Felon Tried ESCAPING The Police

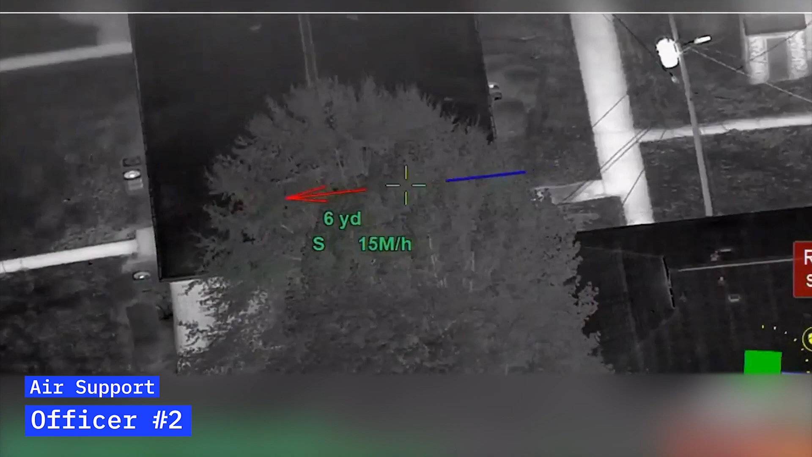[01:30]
Second building is going to be running through that breezeway. Here's some units on Middleton, he's running towards Middleton. Back out towards the main street where he parked his vehicle at.
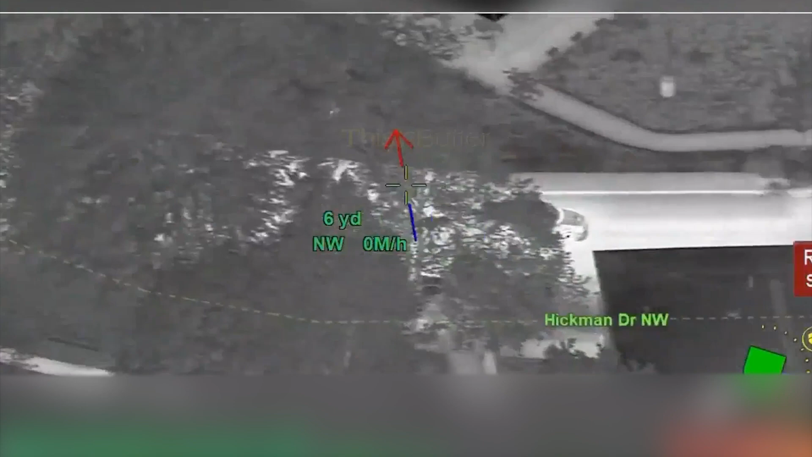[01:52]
Got some units in close pursuit. Looks like they're gonna be over here where the pavilion part is at.